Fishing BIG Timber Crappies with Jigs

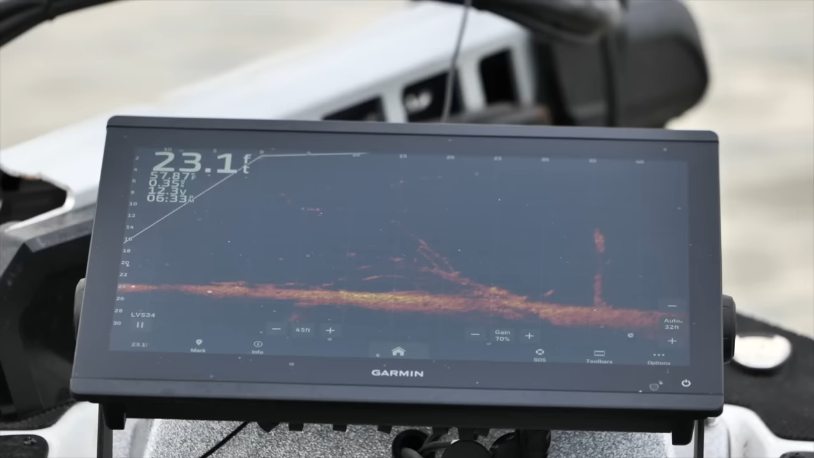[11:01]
On screen: depth 23.1 ft
all right now we're we're starting to see fish just
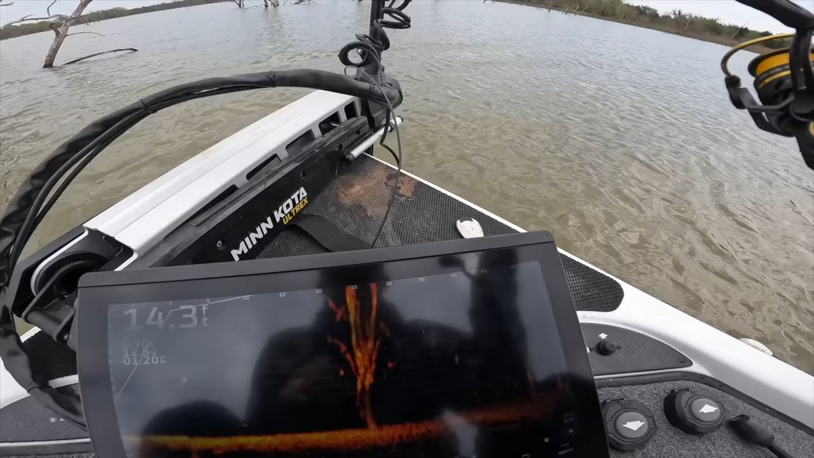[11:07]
On screen: depth 14.3 ft
in the treetops about five six foot down